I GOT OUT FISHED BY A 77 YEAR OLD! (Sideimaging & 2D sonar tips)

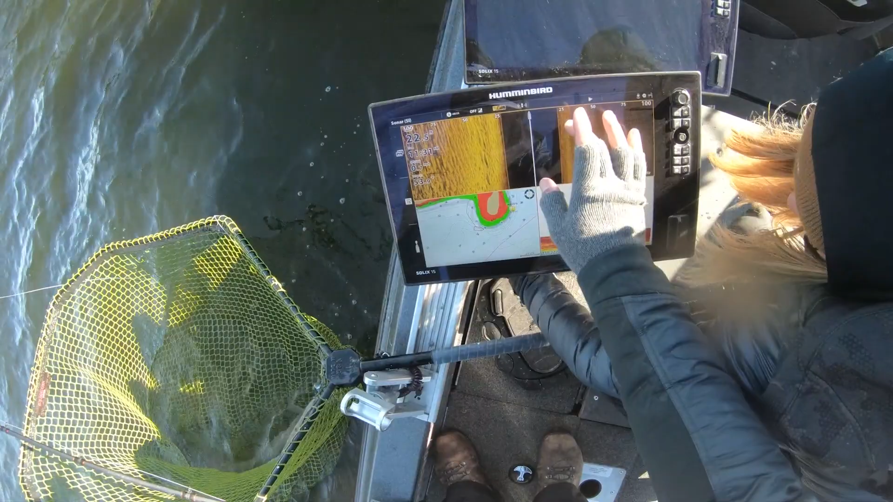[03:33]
You can see on Sideimaging is kind of hard to tell, but there's a little shadow right there.
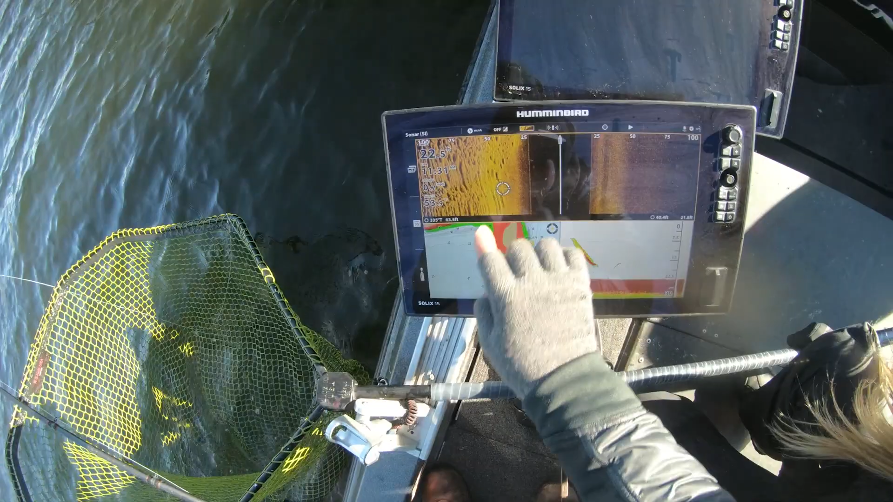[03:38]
If I zoom in on that,
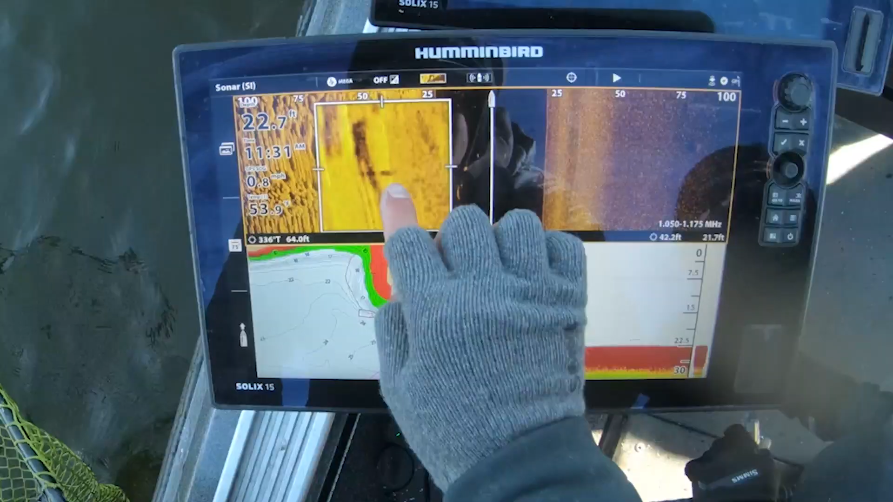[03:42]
On screen: depth 22.7 ft
right there, that looks like what could have been a fish here.
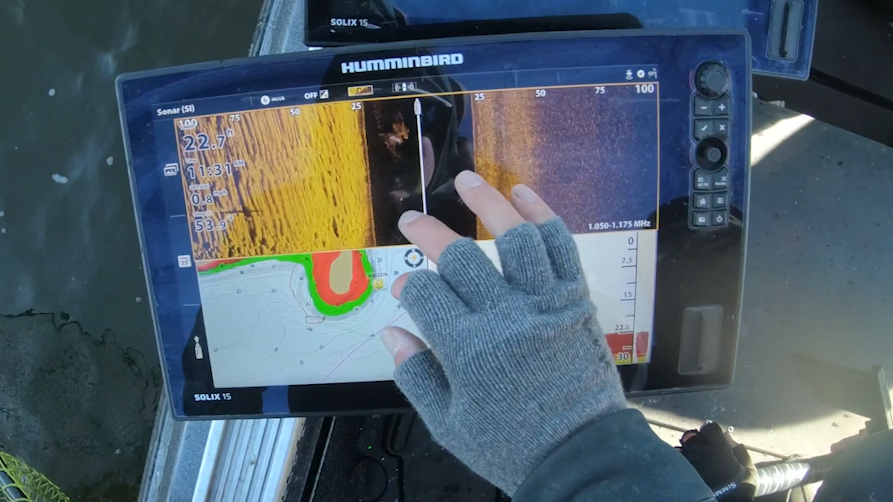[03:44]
And then if you look at the 2D, there's obviously a big mark going right down here.
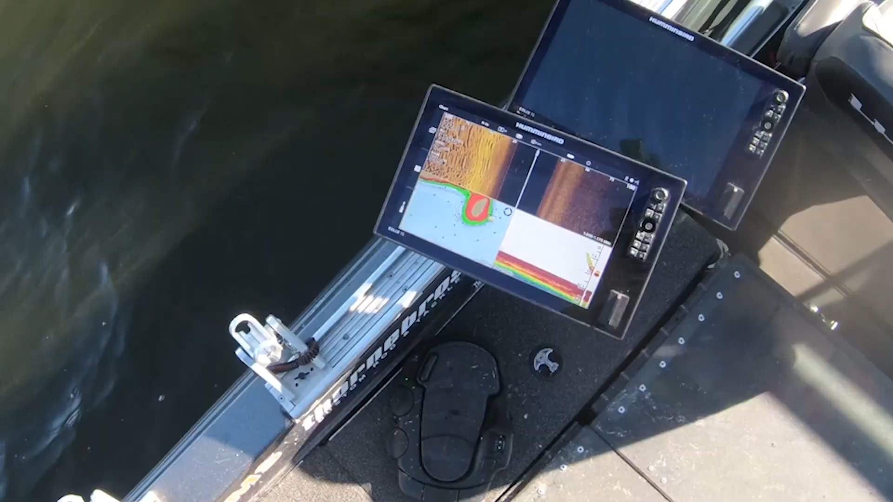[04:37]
I didn't even jig it one stroke yet. I just seen the fish go down to my 2D, drop my bait down, and I was about to start to lift it up, and the fish was on. Awesome.
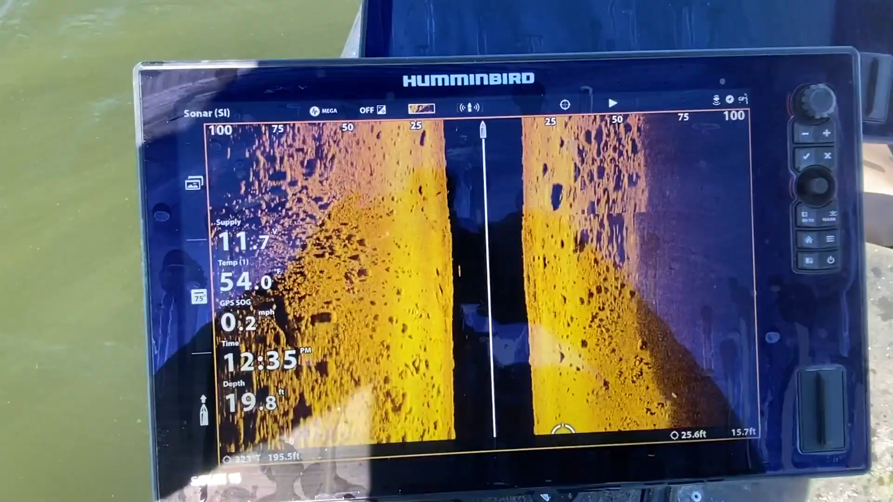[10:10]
On screen: depth 19.8 ft, speed 0.2 mph
So here's what I saw, guys. I pulled back my graph.
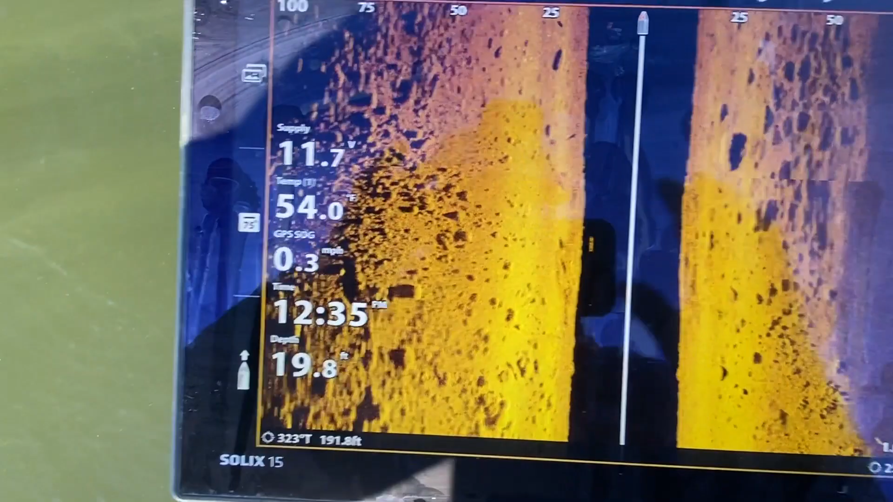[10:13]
On screen: depth 19.8 ft, water 54.0°F, speed 0.3 mph
Yeah, if you want to see this too, Bob.
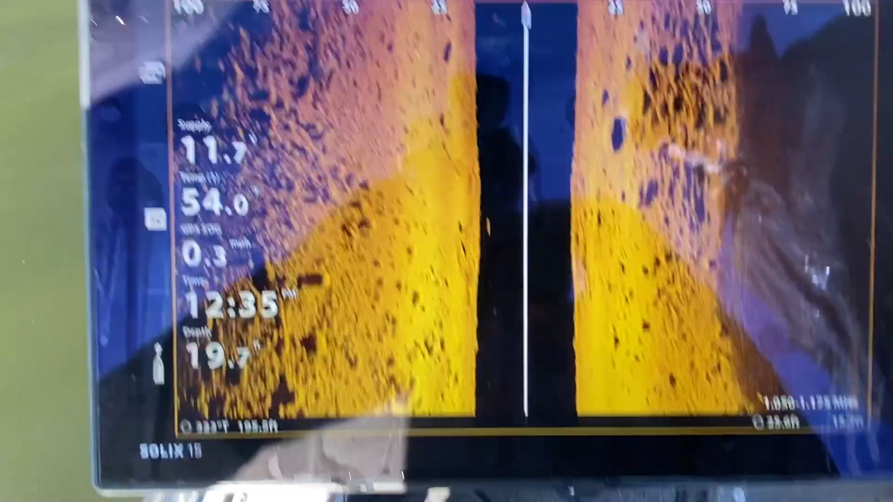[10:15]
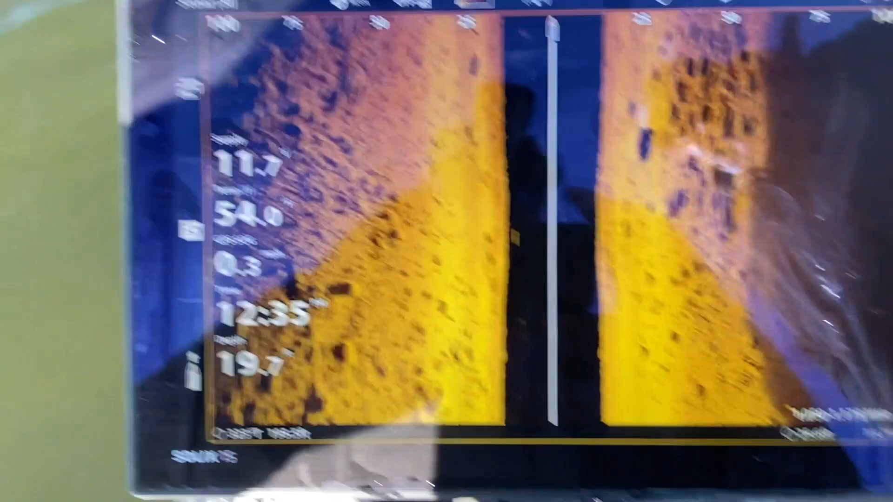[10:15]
So here's the first one that I saw right here.
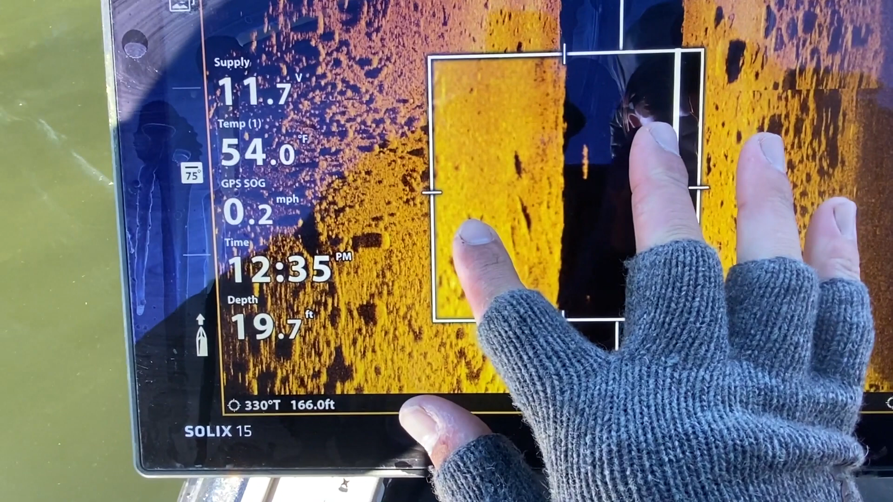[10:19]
On screen: depth 19.7 ft, water 54.0°F, speed 0.2 mph
This fish was just sitting on the bottom. Okay, you can see the fish's shadow. You can see the split in the tail, everything.
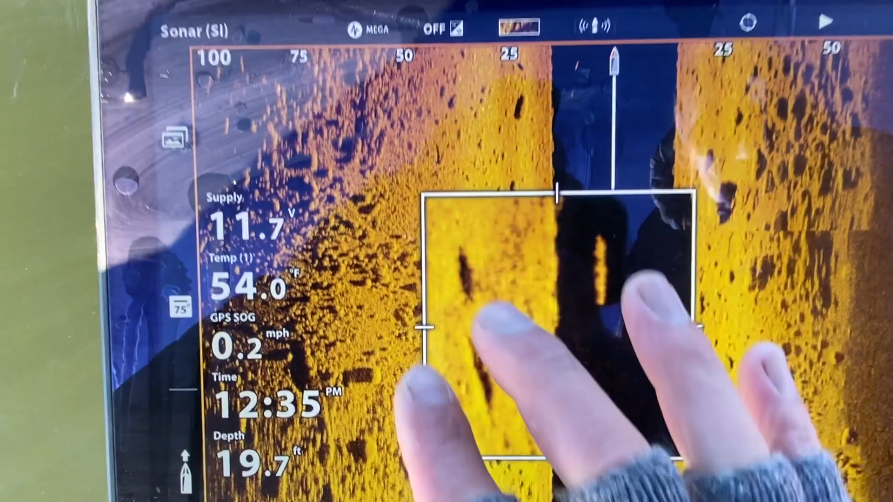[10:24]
On screen: depth 19.7 ft, water 54.0°F, speed 0.2 mph
It's a beautiful image now, here. Now, where are you spotting the fish? Right here. So this fish is directly below the boat.
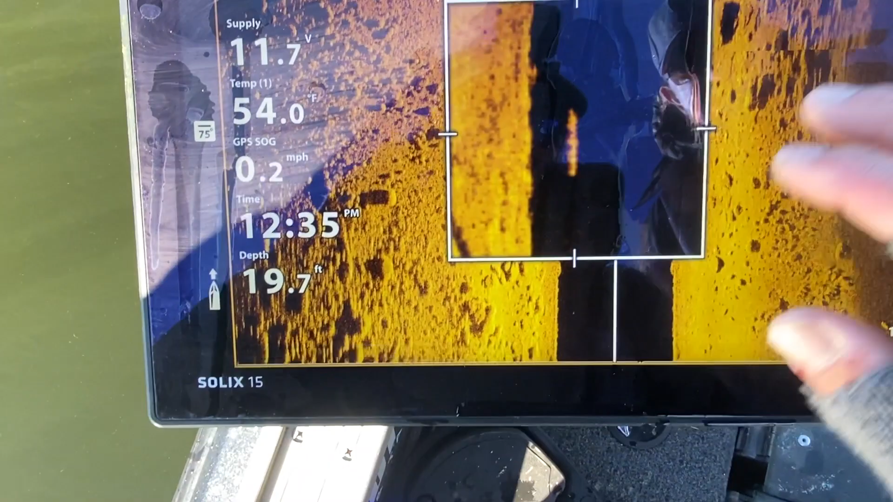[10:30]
On screen: depth 19.7 ft, water 54.0°F, speed 0.2 mph
So if you look, go back. So So this water here, the black part, is right below the boat.
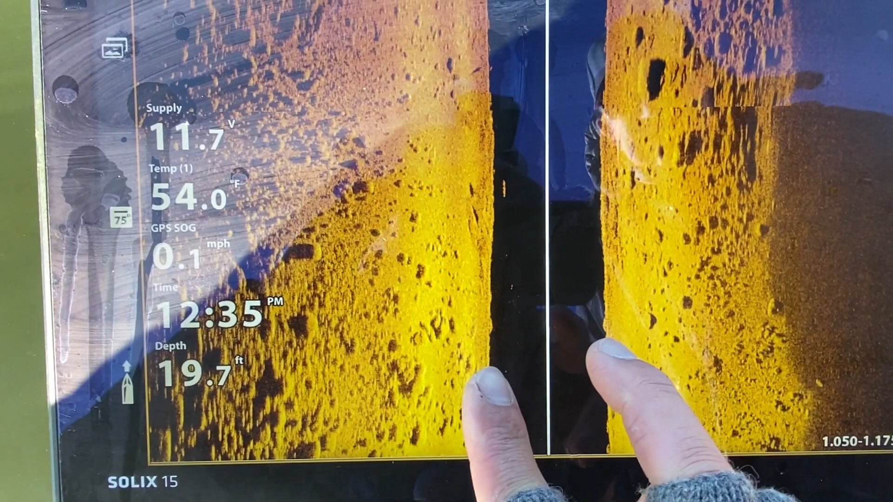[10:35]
On screen: depth 19.7 ft, water 54.0°F, speed 0.1 mph
So that's 19 feet of water, okay? So that fish is maybe, what, 3 feet off the bottom?
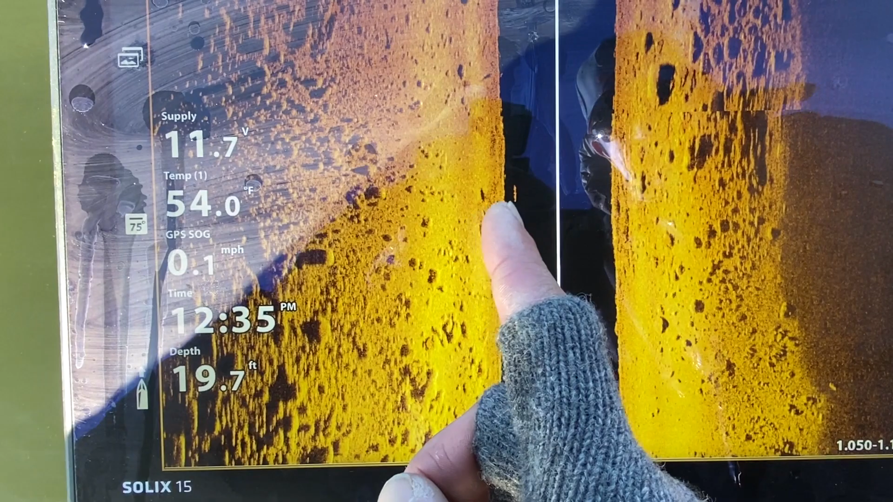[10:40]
On screen: depth 19.7 ft, speed 0.1 mph
Right. Okay, and there's the shadow. Now what I saw was, I saw this blip right here.
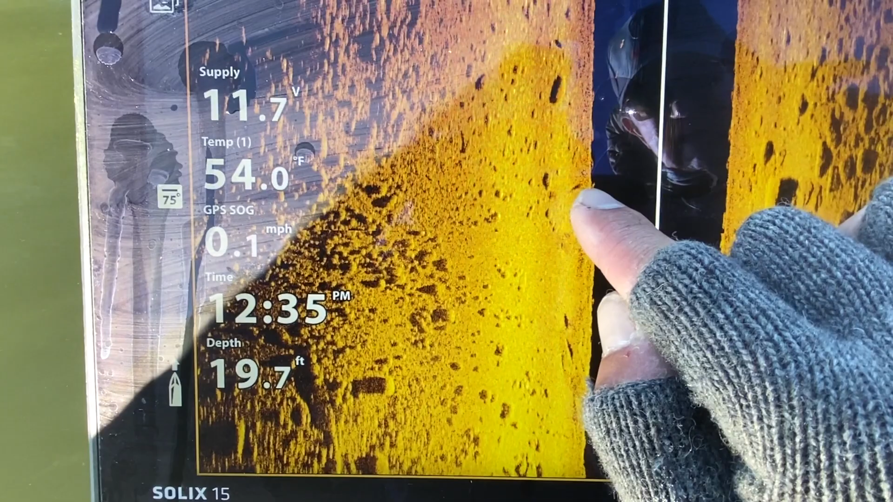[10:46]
On screen: depth 19.7 ft, water 54.0°F, speed 0.1 mph
It could have been that fish, or I think it was a different one because your cast came from out here, okay?
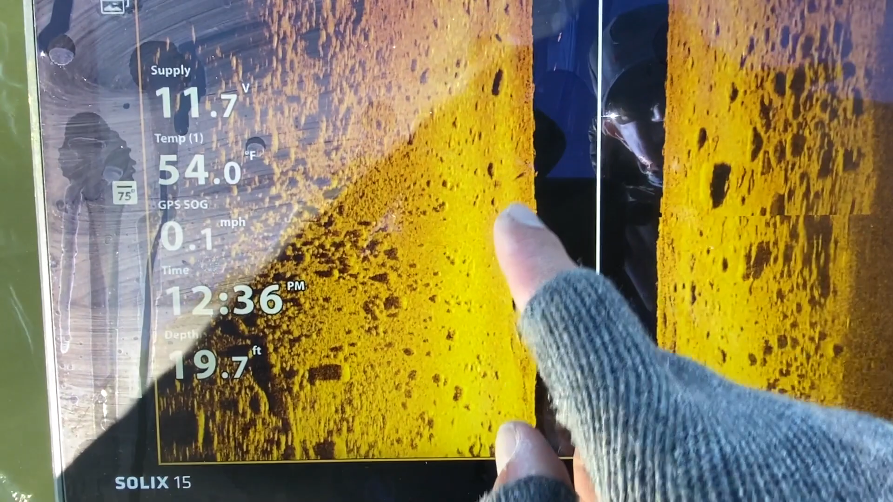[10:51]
On screen: depth 19.7 ft, water 54.0°F, speed 0.1 mph
So then I saw that little blip, and then I saw these two blips right here, okay?
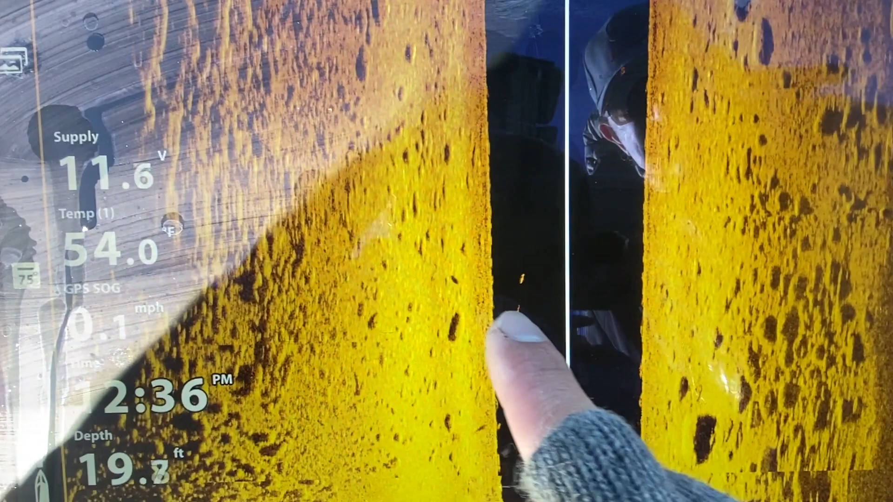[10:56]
That's what I saw coming. I was like, hey, I think you got one behind you. So they were right under the boat. Yep.